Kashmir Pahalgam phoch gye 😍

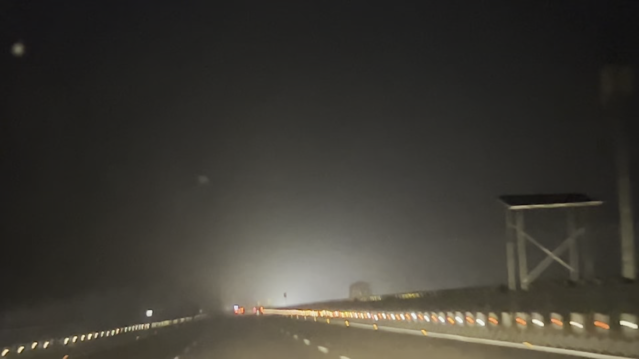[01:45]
अब बिल्कुल क्लियर बिल्कुल क्लियर रोड दिख रहा हैं गाई इस देखो अगर आपको दिखा भाई तो अपनी गाटी दिखाएंगे सायद से हमारी हो छोड़के बहुत आपके चले चले लिए चादिखा